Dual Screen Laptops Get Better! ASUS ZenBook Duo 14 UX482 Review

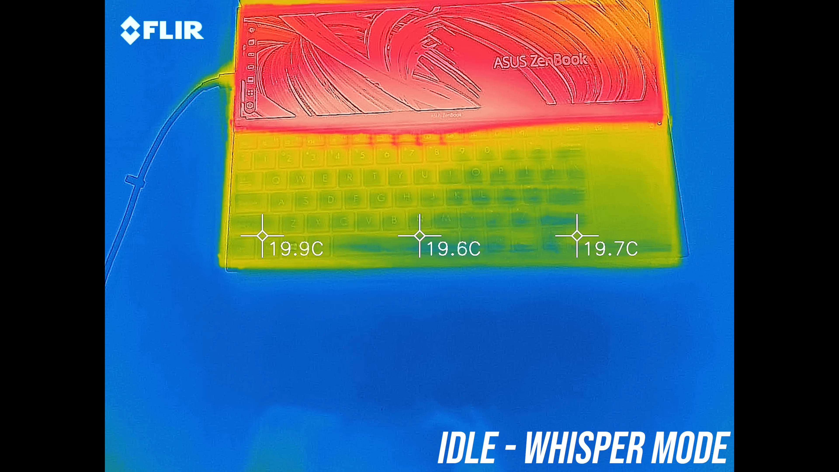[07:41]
At idle the keyboard was quite cool, the screen was a little warmer,
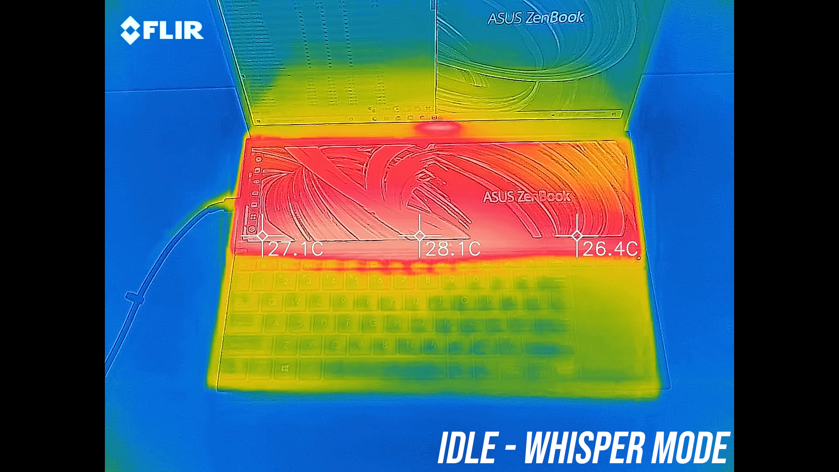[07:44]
but still cooler than most other laptops that I test, which are generally around the low 30 degree Celsius point.
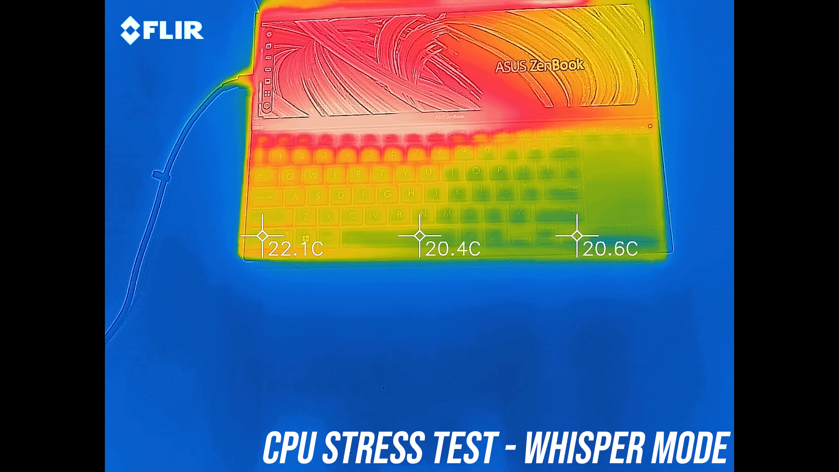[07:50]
It was just a bit warmer with the stress tests going in whisper mode, mostly near the bottom of the lower screen.
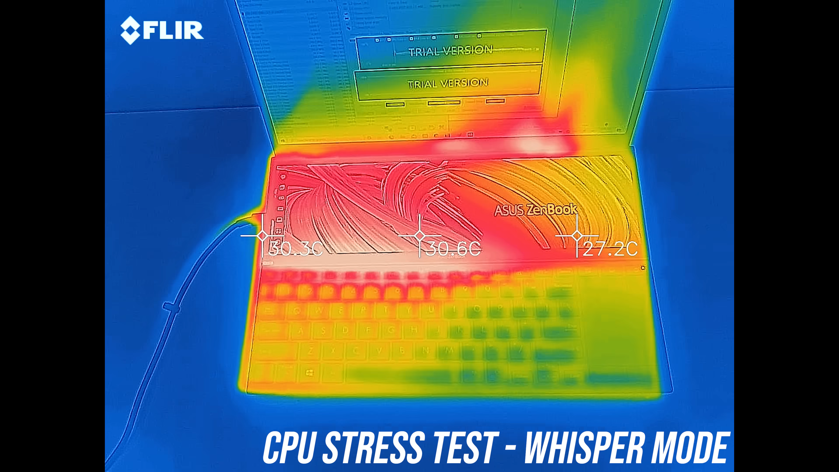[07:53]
Balanced mode isn't too different, but the fans are louder now to compensate for the higher performance.
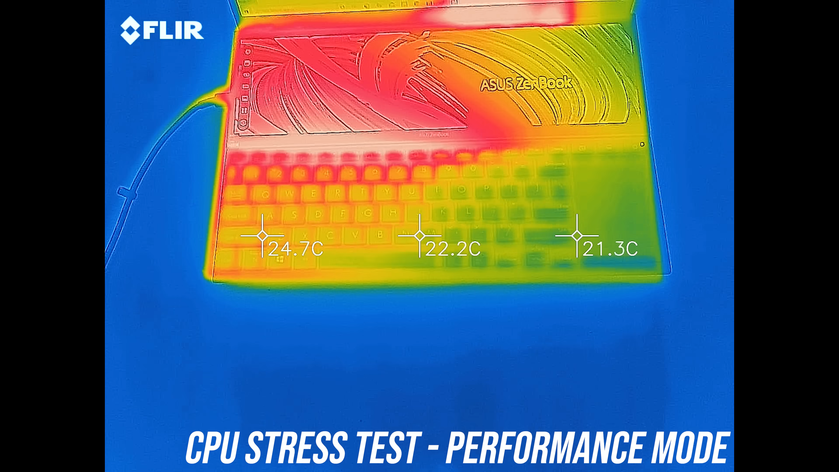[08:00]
Performance mode is again similar, and we can see the air exhausting onto the main screen on the right hand side.